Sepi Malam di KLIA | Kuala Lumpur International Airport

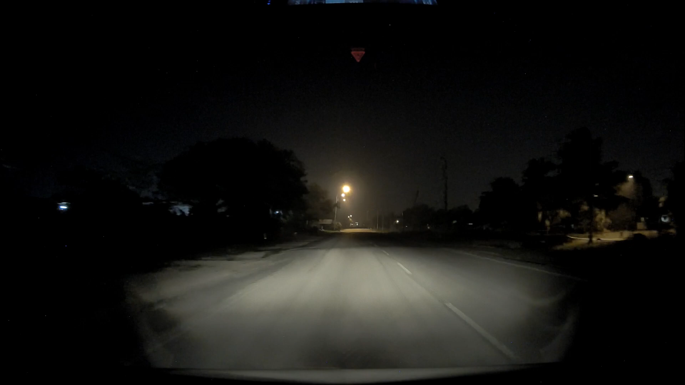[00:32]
Alhamdulillah bertemu lagi dalam channel Malaya Tora. Okey, malam ni saya nak bawa anda jalan-jalan ke KLIA.
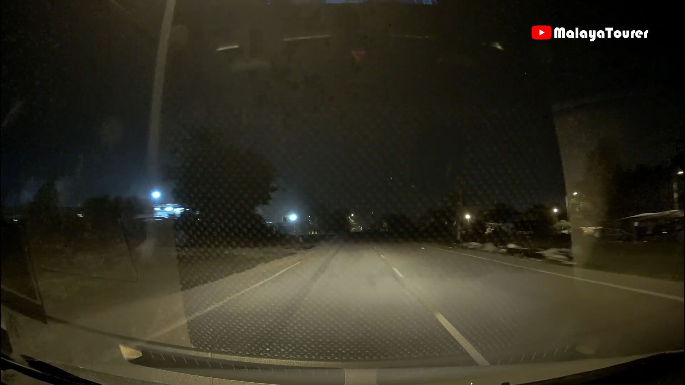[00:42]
Sekarang ni lebih kurang jam 12 malam. Ada satu job pick up satu customer hantar ke KLIA.
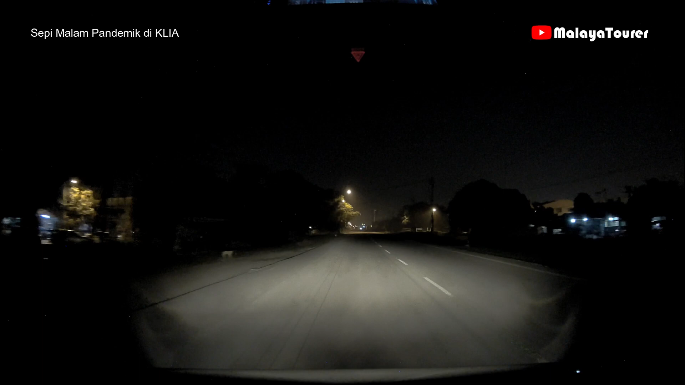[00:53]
Jadi sekarang ni PKPD di kebanyakan kawasan negeri Selangor.
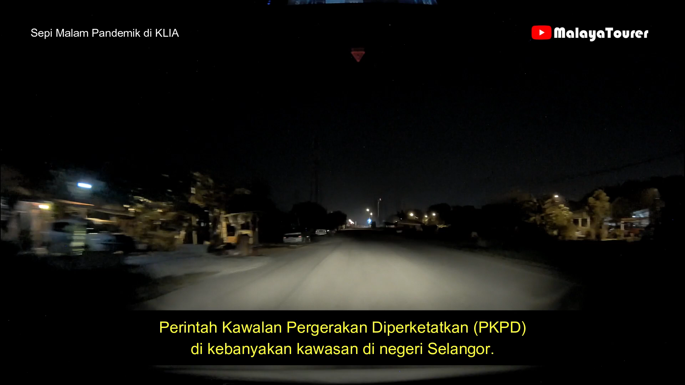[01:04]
Jadi boleh nampak lah, ni kawasan saya ni pun selalunya kalau malam pun agak meriah dengan orang minum apa semua. Tapi ini memang sunyi, tak ada kereta langsung, tak ada kenderaan.
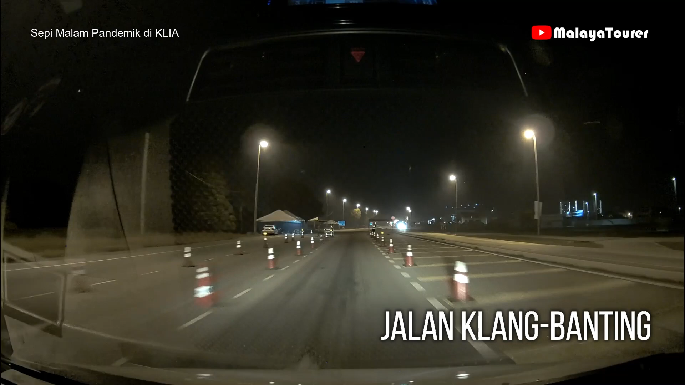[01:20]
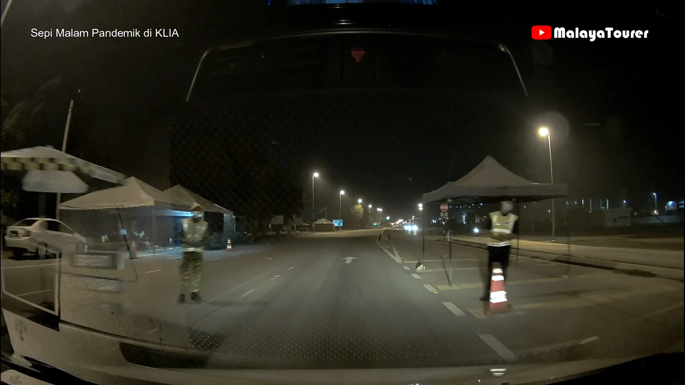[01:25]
Malam. Si okay, terima kasih pada abang-abang polis dan pihak berkuasa yang fahamlah dengan tugasan kami sebagai pemandu Grab. Jadi kalau roblox waktu malam ni nak mudah, sebelum sampai roblox kita hidupkan lampu dalam kabin ni. Dan sepanjang saya memandu Grab